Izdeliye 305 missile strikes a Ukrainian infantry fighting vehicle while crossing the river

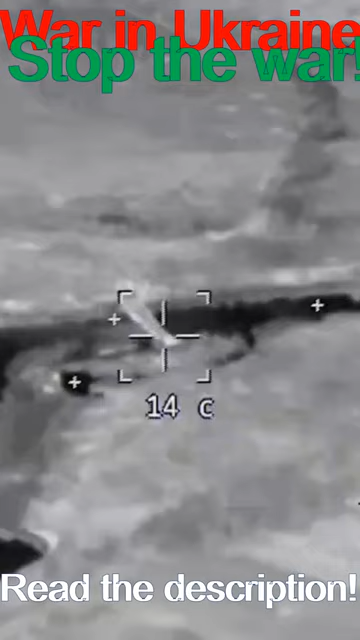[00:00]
Может, перекрестие. Да, он есть, Алексей Алексеевич. Да. А не право. Ну, ну, а вот он едет. Давай. Атака спереди. Атака спереди.